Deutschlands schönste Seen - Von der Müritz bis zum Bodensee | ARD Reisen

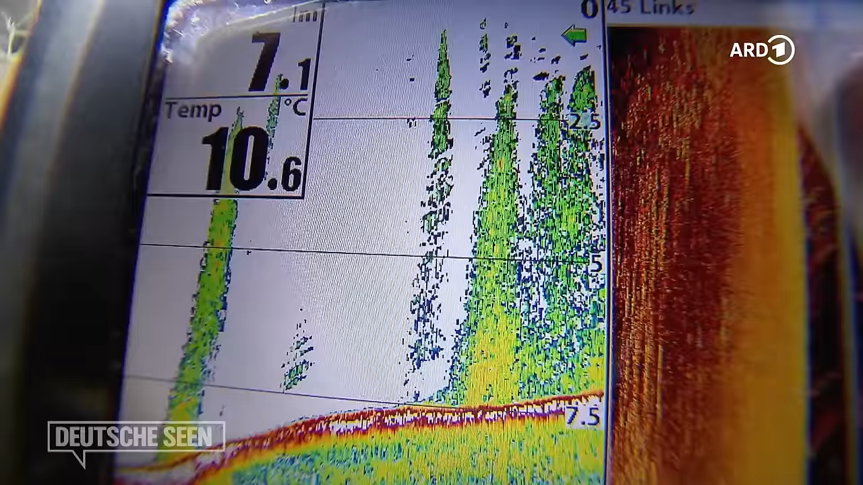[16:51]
On screen: water 10.6°C
Sie kommt schon ordentlich Gas aus dem Boden raus.
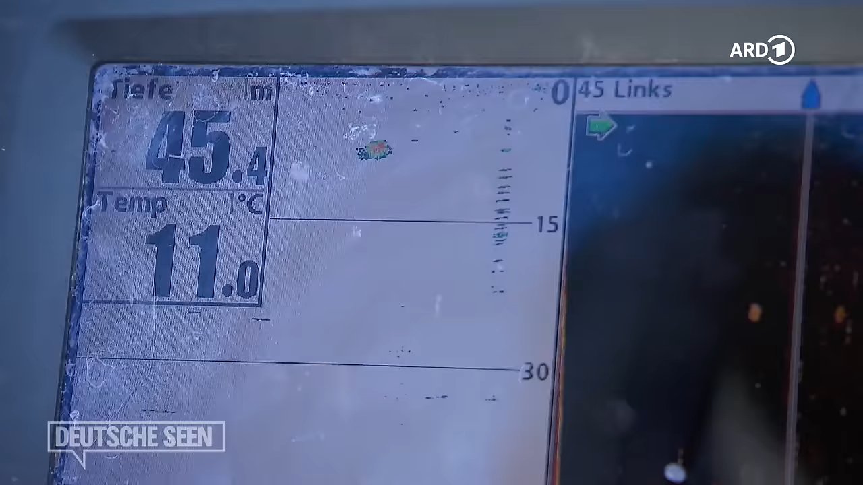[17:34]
On screen: depth 45.4 m, water 11.0°C
Was wir hier so sehen, ist ja mal alles, was so über den 20 Metern sich befindet, könnten irgendwelche Fische sein, Barsche, vielleicht Hechte.
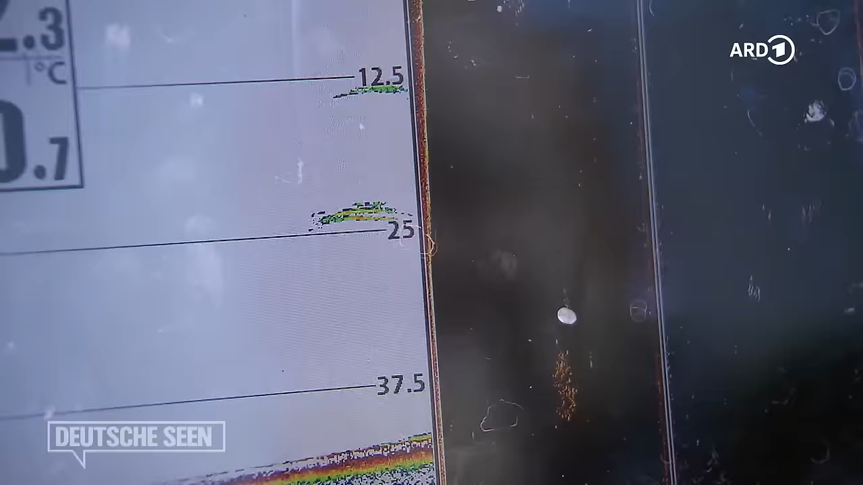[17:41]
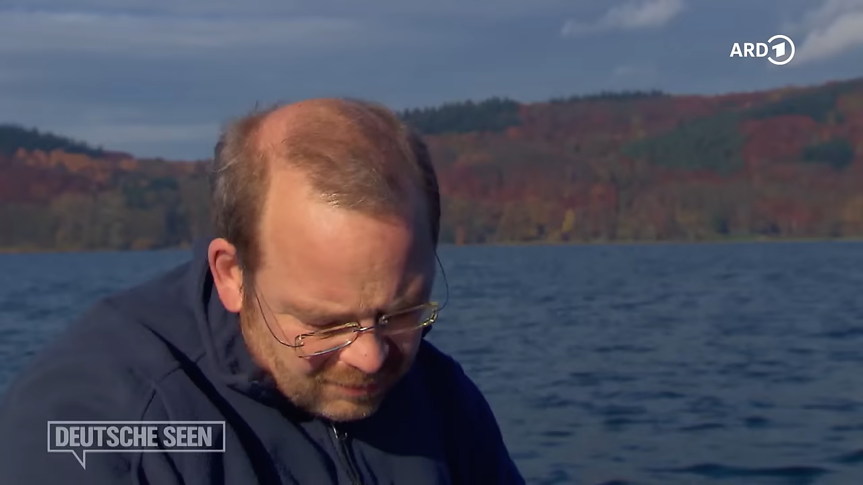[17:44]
Aber alles, was unter 20 ist, sind relativ sicher Felchen. Was ganz schön im Moment zu sehen ist, wir haben also Echos bis weit über 40 Meter.
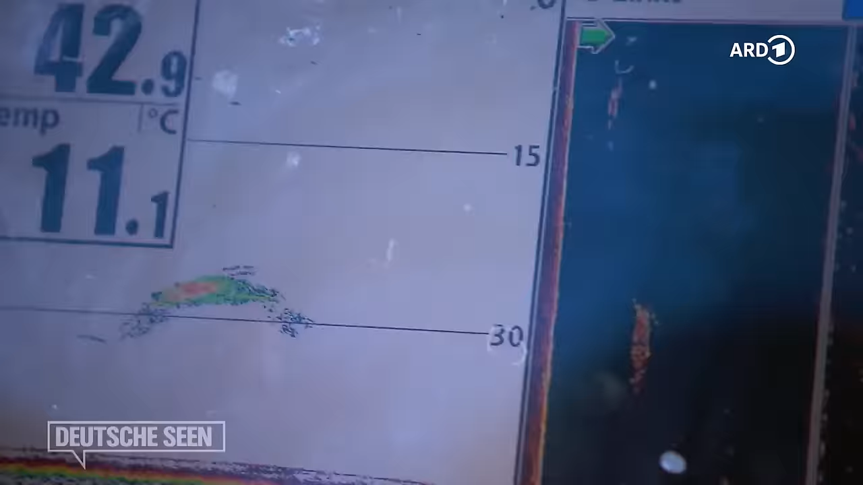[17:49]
On screen: water 11.1°C
Und da wir davon ausgehen können, dass das wahrscheinlich alles Felchen sind, die doch recht anspruchsvoll sind,
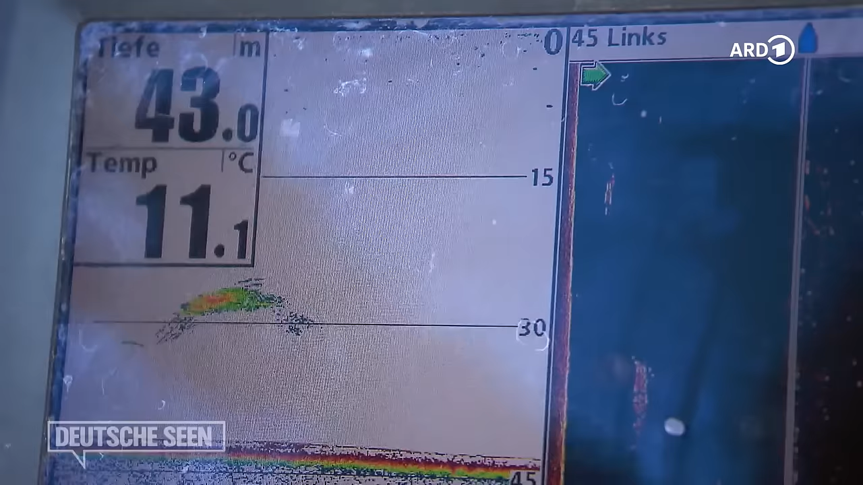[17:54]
On screen: depth 43.0 m, water 11.1°C
auch was den Sauerstoffgehalt und so betrifft, kann man also sagen, also hier im Laacher See können bis über 40 Meter noch Fische existieren. Genug Sauerstoff ist da, alles prima.